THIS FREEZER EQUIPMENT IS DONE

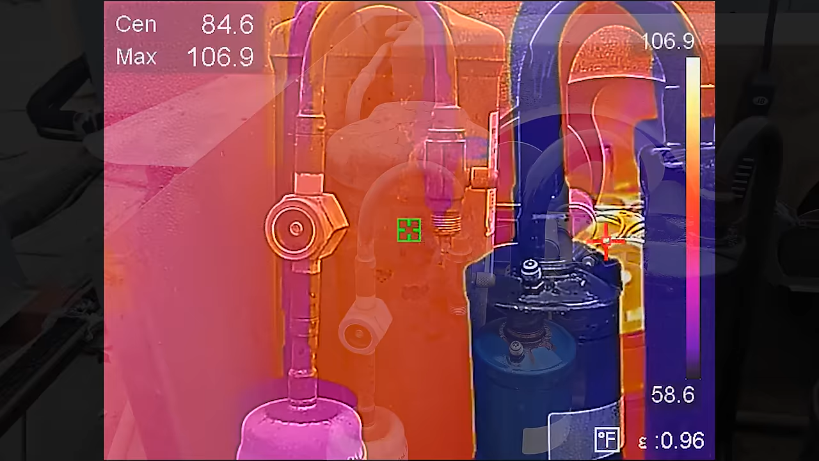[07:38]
If you look at the receiver right now, okay,
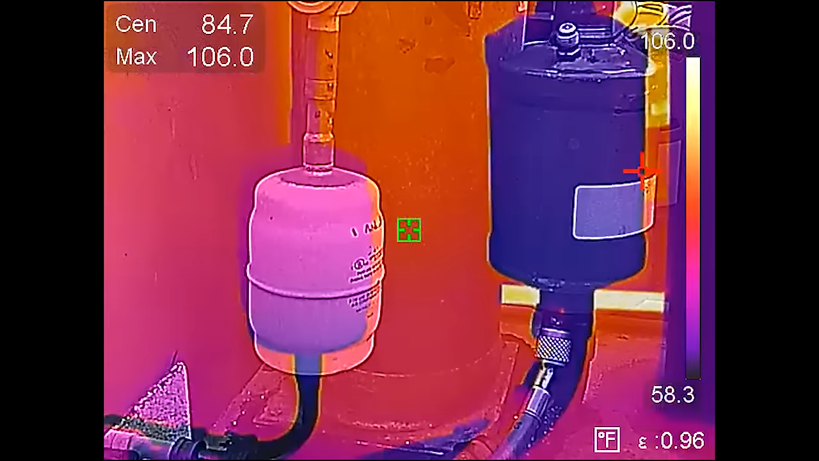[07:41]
On screen: max 106.0°F, scale top 106.0°F, scale bottom 58.3°F
I have it on like a hybrid view where you can see the actual shape of the receiver and not just the thermal.
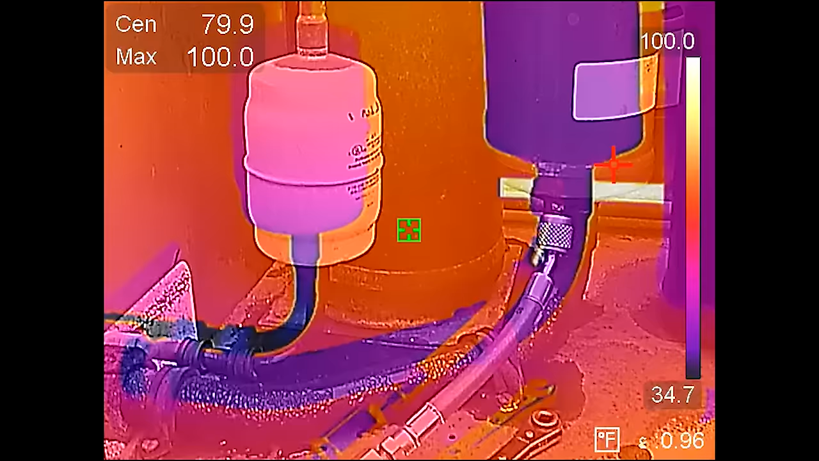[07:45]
On screen: spot 79.9°F, max 100.0°F, scale top 100.0°F, scale bottom 34.7°F
And you look, you can see the purple's going to be cold, and the orangish and the reddish color is going to be warmer.
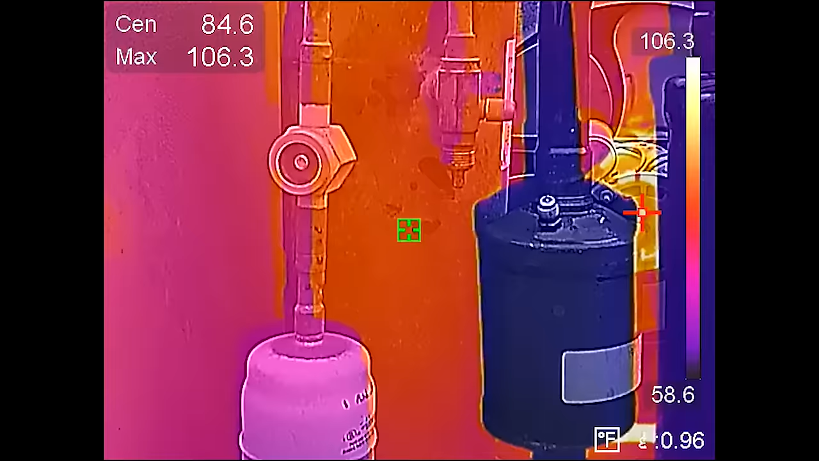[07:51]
On screen: spot 84.6°F, max 106.3°F, scale top 106.3°F, scale bottom 58.6°F
Okay. You can see the suction line filter dryer's pretty cold. The accumulator's pretty cold.
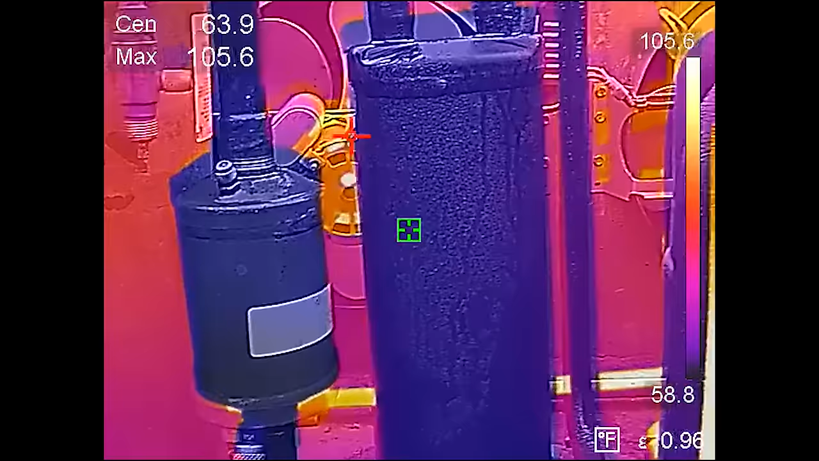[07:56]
On screen: spot 63.9°F, max 105.6°F, scale top 105.6°F, scale bottom 58.8°F
And the compressor is cold up to the suction line,
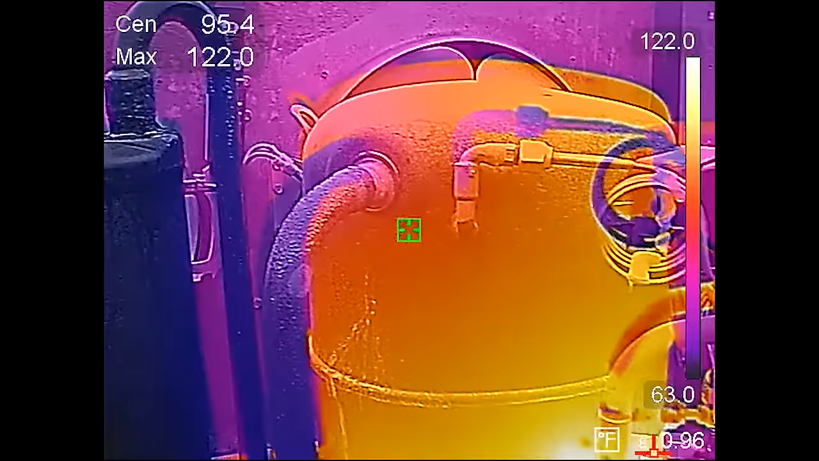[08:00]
On screen: max 122.0°F, scale top 122.0°F, scale bottom 63.0°F
but then all of a sudden it gets warm, and you can see the crankcase heater is energized at the moment.
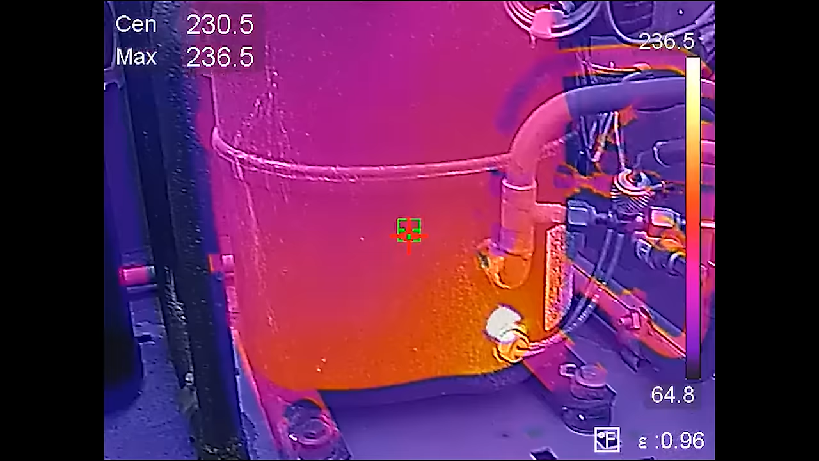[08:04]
Okay. System just cycled because the pressure got high enough and it's just pumping down. The king valve's still closed.
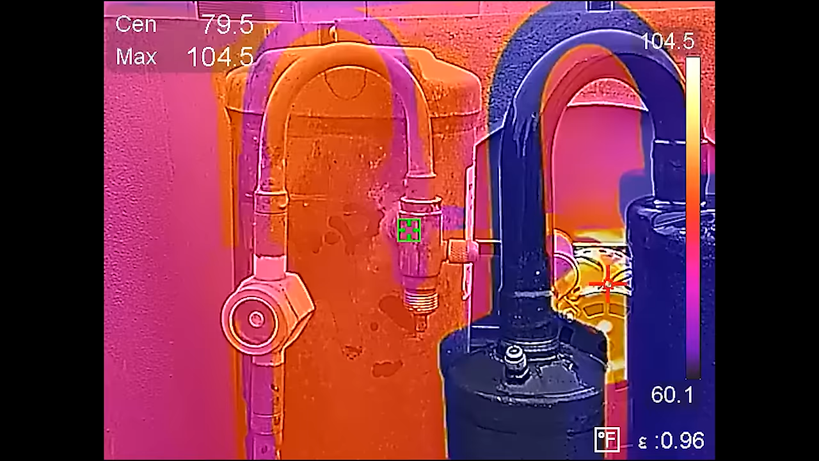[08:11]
On screen: max 104.5°F, scale top 104.5°F, scale bottom 60.1°F
All right. So now what I'm going to do is I'm going to take a heat-producing device and I'm going to heat this guy up. All right. Now, if we look, the yellow's really hot,
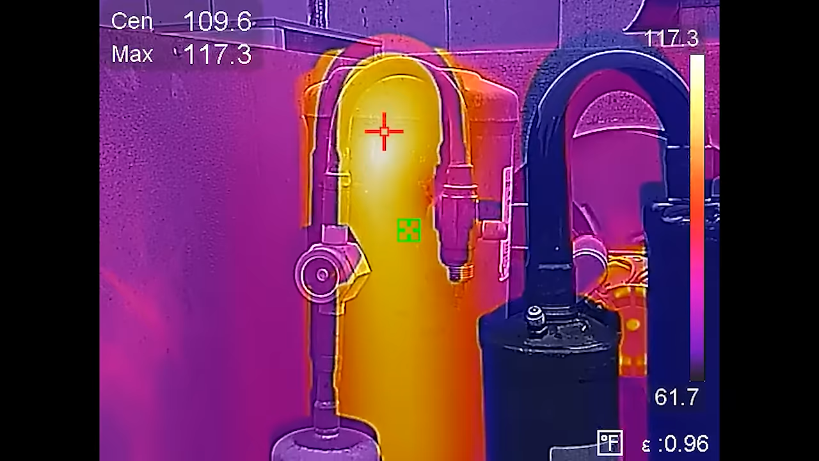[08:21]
On screen: max 117.3°F, scale bottom 61.7°F
and as I scroll down, look towards the bottom of the receiver, and all of a sudden we turn purple at the bottom of it.
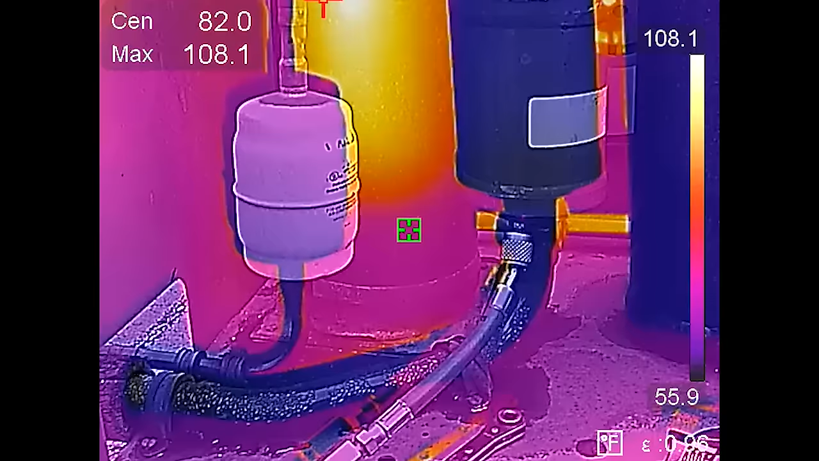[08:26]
Okay. The liquid level is right there where that purple line is.
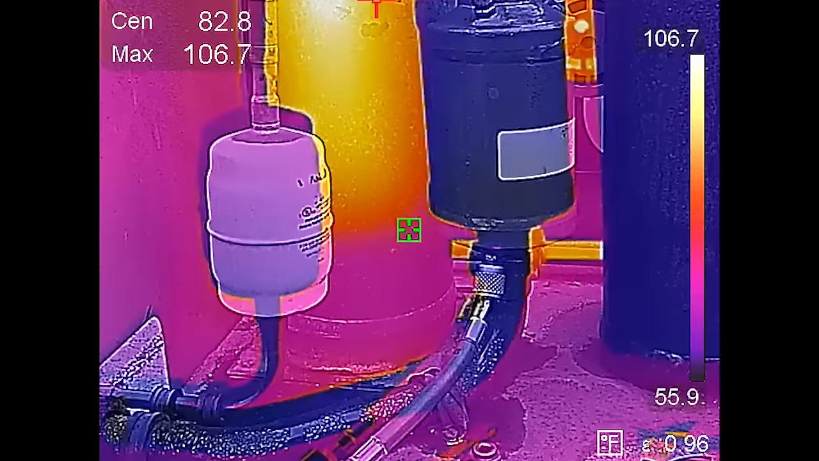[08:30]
Okay. The top is vapor. We need the liquid level all the way up to the top.
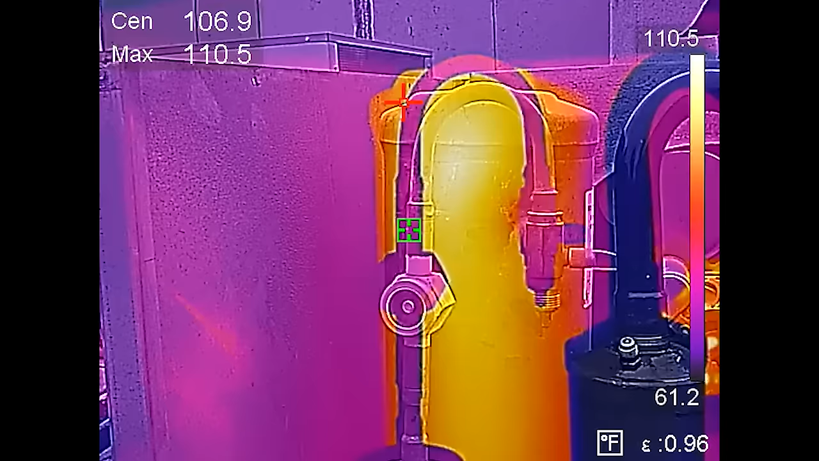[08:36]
On screen: max 110.5°F, scale top 110.5°F, scale bottom 61.2°F
So this guy's severely low on refrigerant, so I've got to add a bunch of refrigerant to this guy. That liquid level, you can also feel it with your hand, is literally right here.